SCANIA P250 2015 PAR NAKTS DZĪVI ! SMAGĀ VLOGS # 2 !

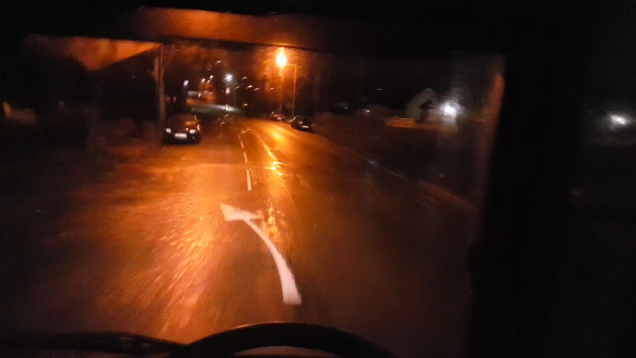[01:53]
Un jā, nu braucam, pulkstens ir, cik ir pulkstens? Pulkstens ir 12, jā, bez 3 12. Un močiem uz pirmo braucienu. Kā jūs redzat, augšā tur rādās, tur rādās, ka es varu braukt 4,5 stundas, pirms, un pēc tam, pēc tam 4,5 stundā man ir obligāti jāpaņem pārtraukums 45 minūtes. Jā!